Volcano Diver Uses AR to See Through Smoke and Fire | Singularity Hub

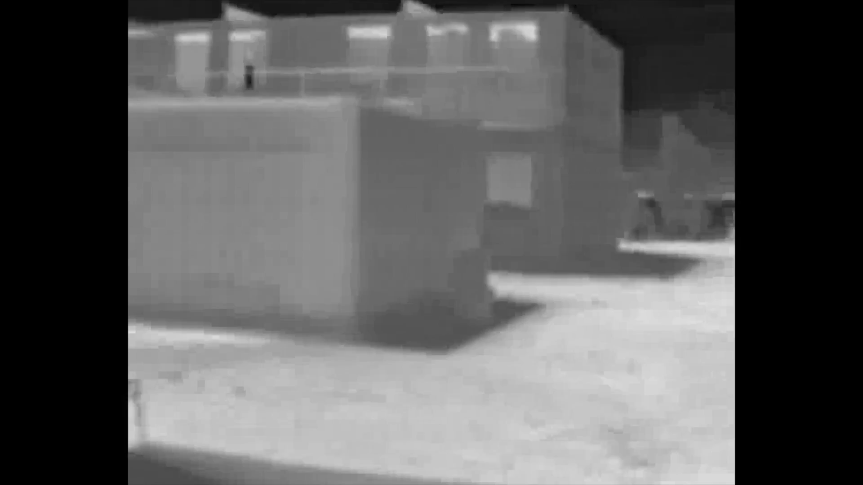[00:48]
We developed a computer vision technology that allows us to see where we're going in real time and leverages
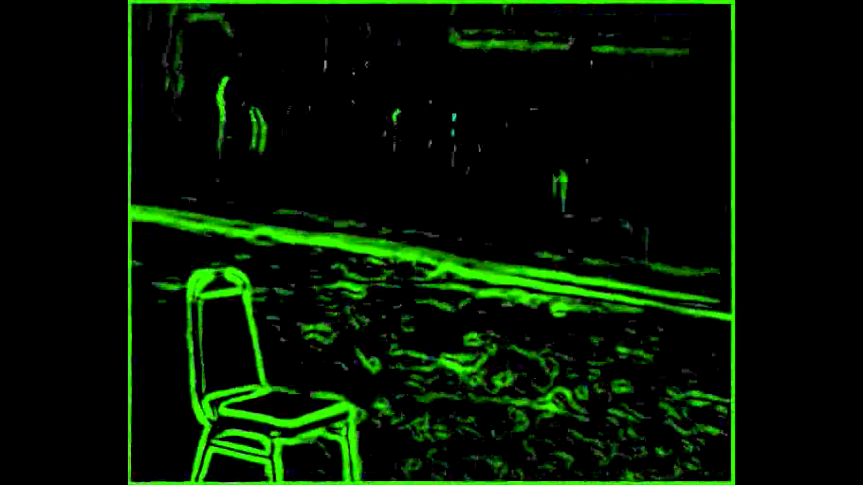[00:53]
augmented reality to present that information to the user as we're kind of moving through a space.
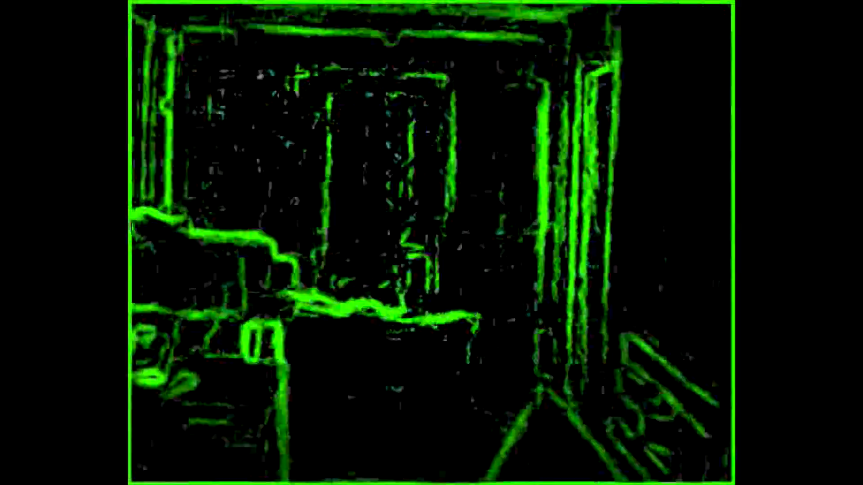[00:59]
The problem that I was trying to solve was actually one that was experienced by firefighters around the world on a very regular basis.
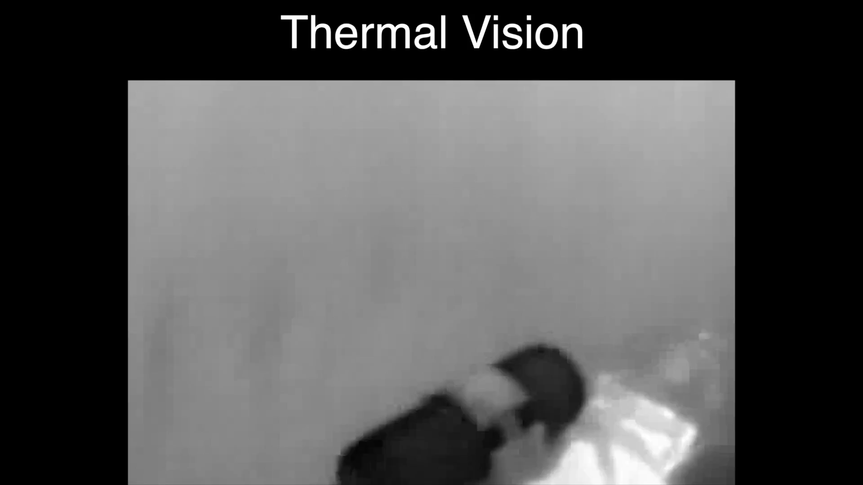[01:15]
See-through is an amazing piece of technology because we managed to bring together three different pieces of technology,